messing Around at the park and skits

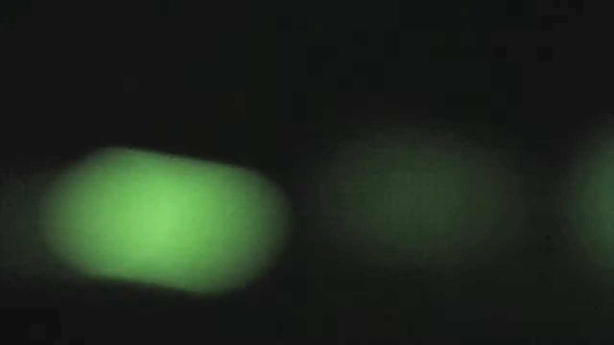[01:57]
I can't see him. Oh shit, it's a ghost.
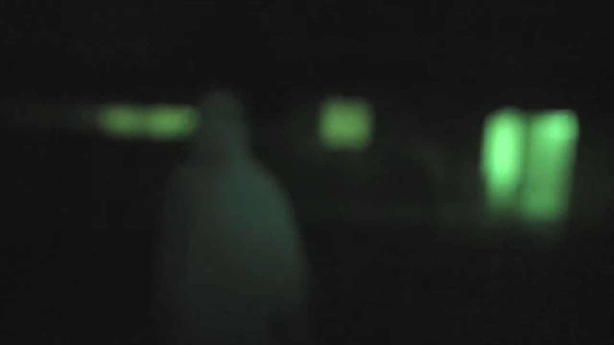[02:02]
Sup, fools? Sup, sir? You guys want to explore the park? No, it's too dangerous at night. Is it? Yeah.
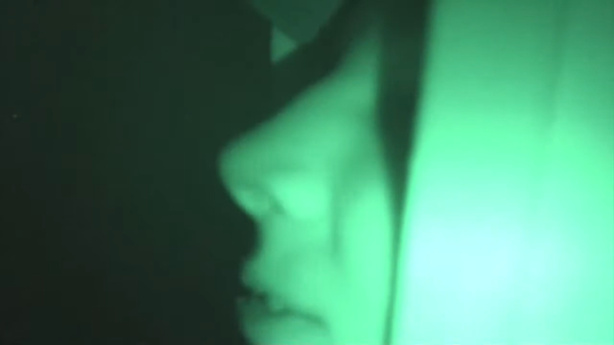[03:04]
Yes, they do. Get your big ass nose out of the screen. Ah, my shoes!
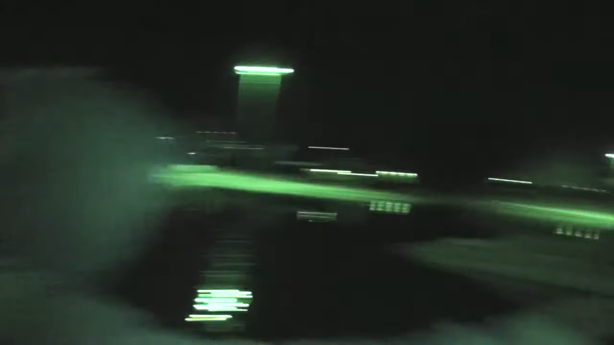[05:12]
Probably a drug deal, dude.
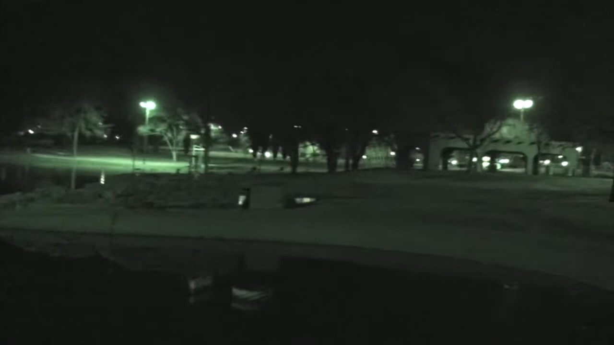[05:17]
We fucking woke those ducks up. Hey, boy. Fuck no. Mm-hmm.
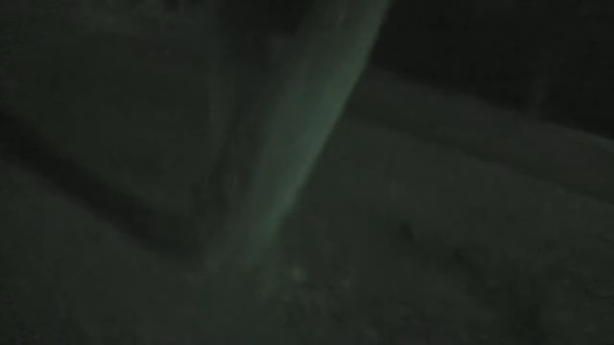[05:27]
Let's go walk back. Fuck this place. This place is weird. I fucking...
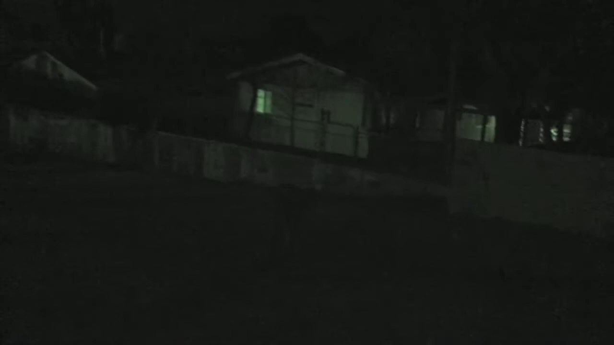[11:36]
Oh God, guys. There's some guy. He looks like a zombie. Oh, oh shit.
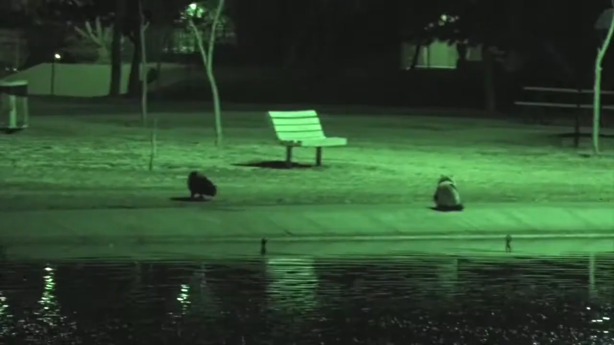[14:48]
Hey, we got a cat problem.
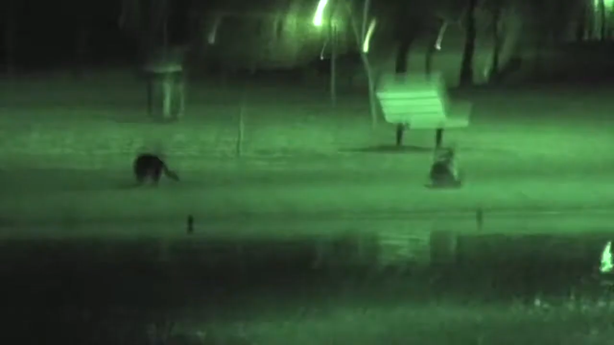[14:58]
Two cats. Look at that cat.
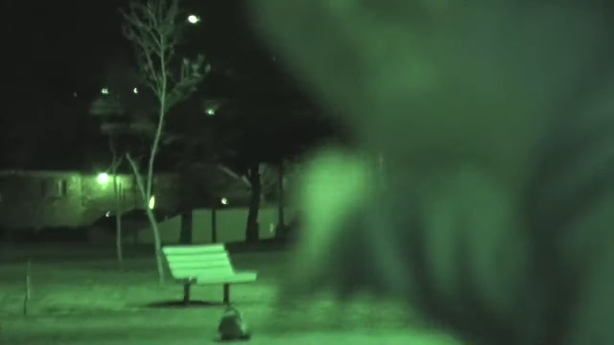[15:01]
Let's go up to it. Fucking piss it off. Alright, we might have to scare them away just in case.
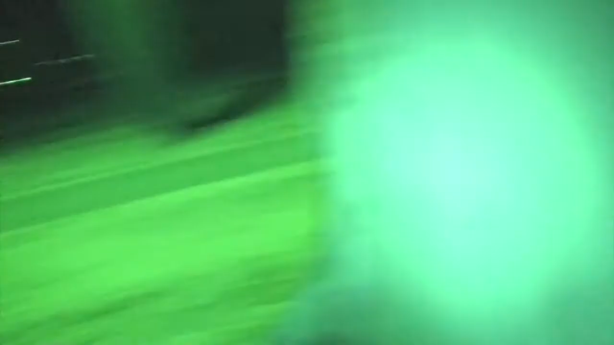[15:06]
We're just over at the hill. This is how you park court, kids.
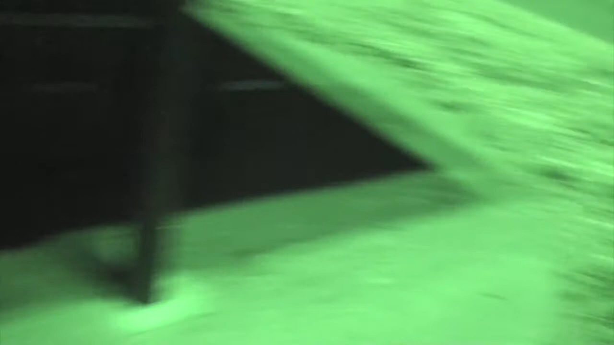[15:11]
You don't just do it like a white guy. You do it like the white guy.
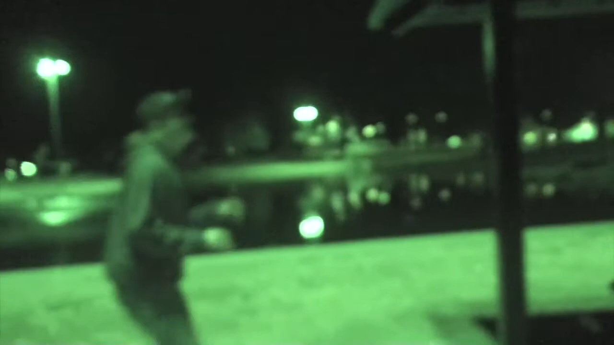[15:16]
Perfect. They didn't focus. Fuck. Right when you jumped on there, it just started.
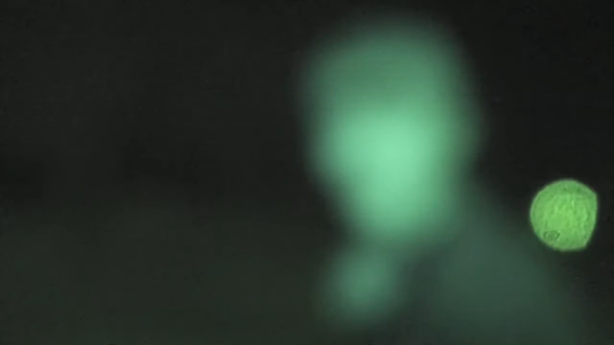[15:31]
It's not focused. Fuck you then.